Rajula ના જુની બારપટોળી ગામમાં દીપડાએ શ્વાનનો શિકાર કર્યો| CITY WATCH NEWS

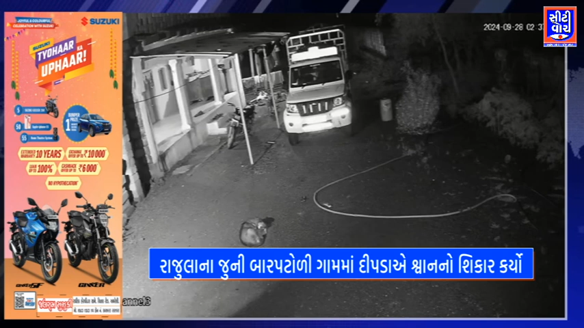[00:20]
દીપડાએ શ્વાનનો શિકાર કરતો લાઈવ વિડીયો સીસીટીવી કેમેરામાં કેદ થયેલો છે.